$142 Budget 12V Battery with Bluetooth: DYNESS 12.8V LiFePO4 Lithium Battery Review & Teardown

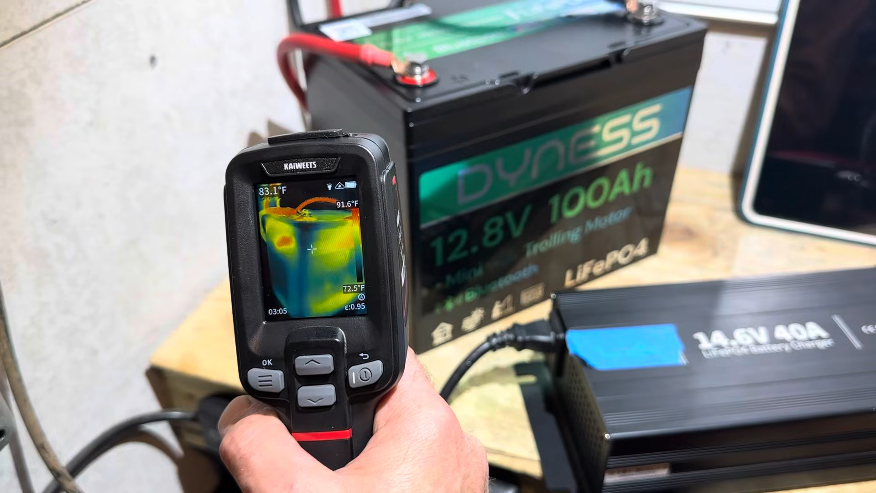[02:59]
battery's about halfway through its capacity run just taking some infrared scans and stuff of the battery right there to see if there's any noticeable heat spots things like that getting some just the wires are warm across the top my battery
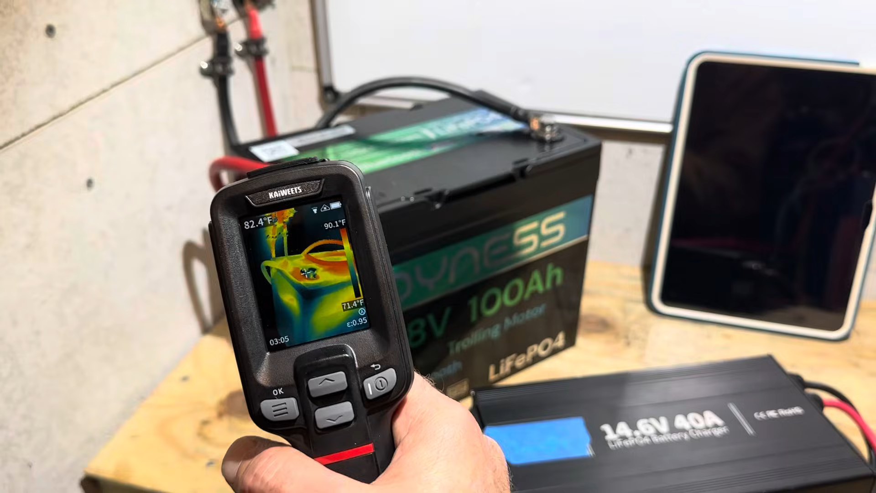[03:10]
leads right there and maybe a little hot spot on